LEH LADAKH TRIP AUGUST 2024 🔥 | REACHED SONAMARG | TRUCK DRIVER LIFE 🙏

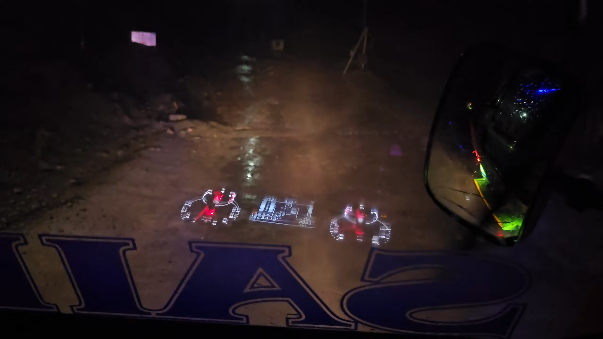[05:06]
पहुंच ही जाएंगे, बस 4-5 किलोमीटर रह गया।
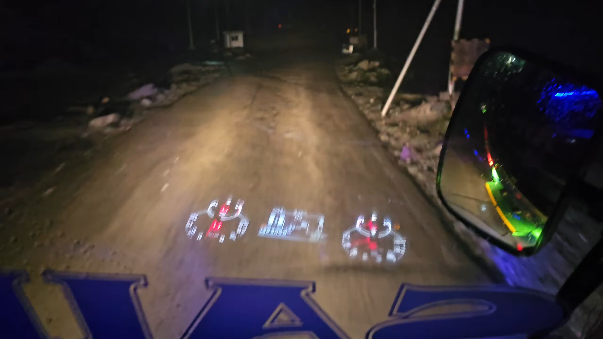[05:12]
तो भाई आगे सोनामार्ग में एंटर हो गए हैं, देख लो अभी लाइटें शाइटें लग के कितने मस्त अल्लाह लग रहा है ना। पहले यहाँ पे पता ही नहीं होता था, तो अब कितना मस्त प्लेस बन रहा है यहाँ पे।
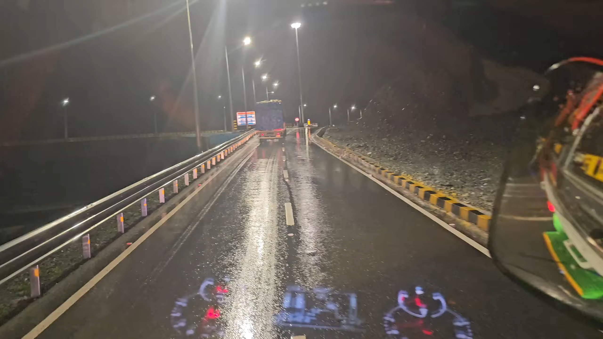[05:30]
अब आज हम इस ट्राले को फर्स्ट टाइम अंदर सिटी से ले रहे हैं, नहीं तो पहली बार ही बाईपास से गए थे, आज हम सिटी से ही ले रहे हैं।
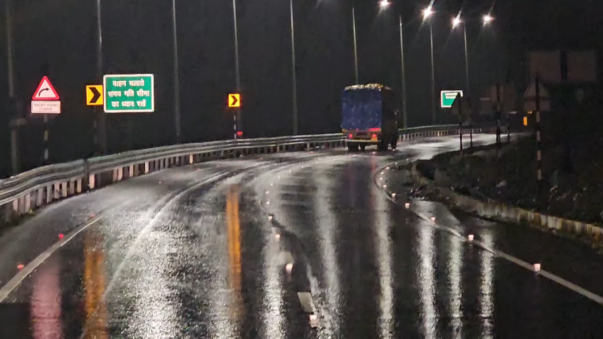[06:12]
सोनामार्ग ऑलमोस्ट 2-3 किलोमीटर रह गया, आज हम पुराने वाले रोड से आए। बारिश इतनी भयंकर लगी हुई है ना, ऊपर तो वाला ही रहम करे, रब ही रहम करे, बहुत डेंजरस बारिश लगी हुई है।
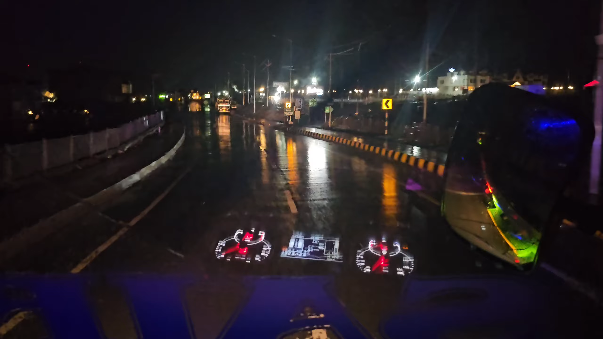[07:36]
सोनामार्ग का व्यू देख लो, मतलब अभी रात है तो रात की बात ही अलग है,
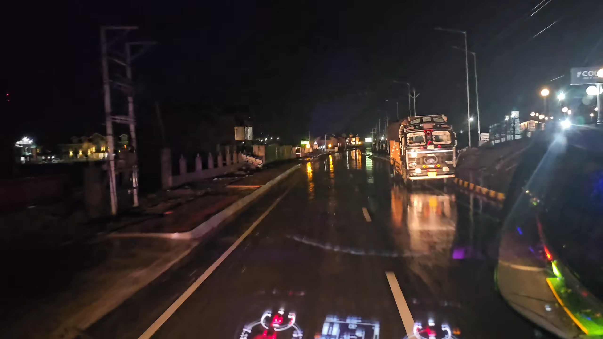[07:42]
दिन में नहीं तो क्या मस्त देखने को मिलता आपको। फिलहाल यहाँ आके दुकानें खुली होंगी, हम पकड़ लेंगे दूध सुबह चाय शाय बनाने के लिए,
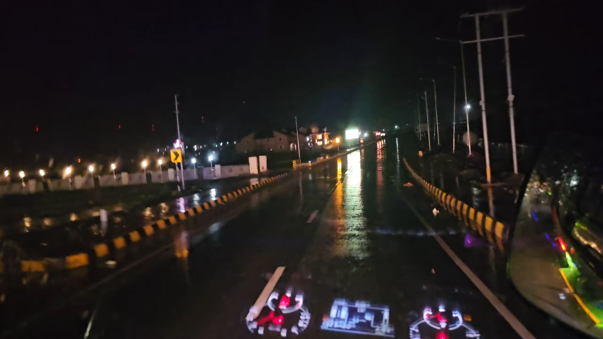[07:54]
बाकी अपना राशन पानी तो है ही है।
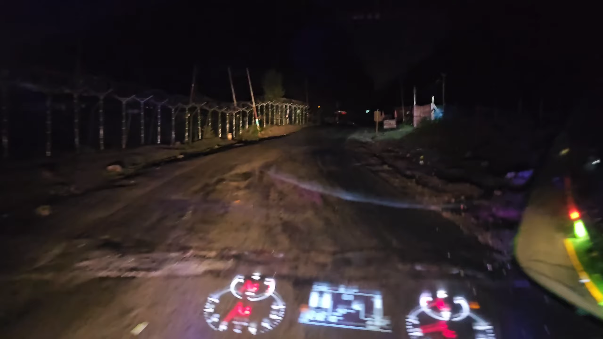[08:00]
आगे हैं भाई सोनामार्ग मार्केट क्रॉस करके, और यहाँ से अंदर एंटर होंगे ग्राउंड के अंदर। सुबह कांटा होगा वो देख लो, सामने लिखा है ट्रक टर्मिनल सोनामार्ग।